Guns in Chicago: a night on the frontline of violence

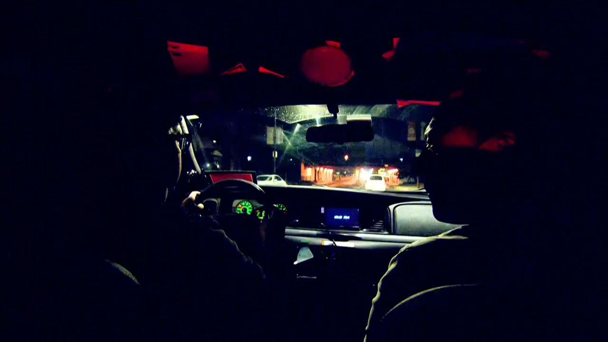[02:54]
We're going to a homicide, a female, I think she was in her 40s or 50s, shot in the abdomen.
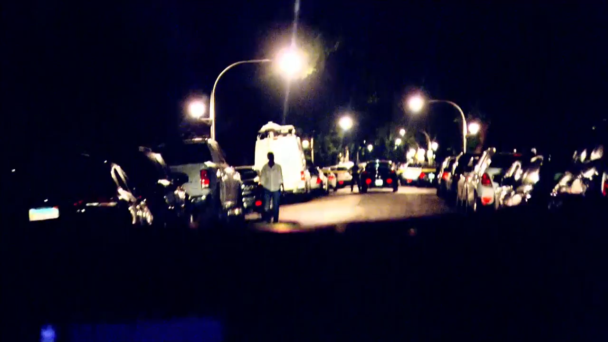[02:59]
The report is now that she's deceased, so she's succumbed to her wounds. And we're in the Inglewood area, in the south side of Chicago.